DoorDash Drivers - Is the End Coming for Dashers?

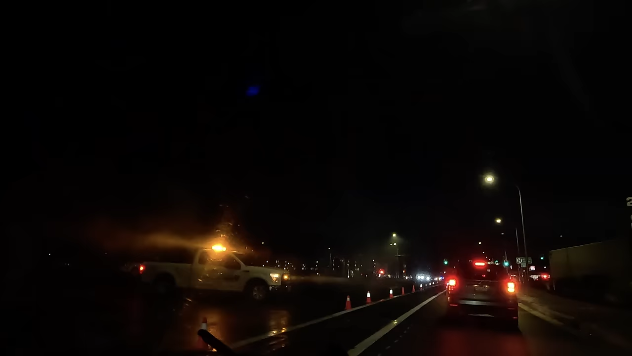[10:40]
It must've been pretty bad because, uh, it's been blocked off for quite a while now. Um, but it looks like whatever was going on is all cleaned up now. Maybe they're just doing an investigation. Hopefully nobody got hurt, but obviously some sort of an accident. We are going to continue on to Chick-fil-A.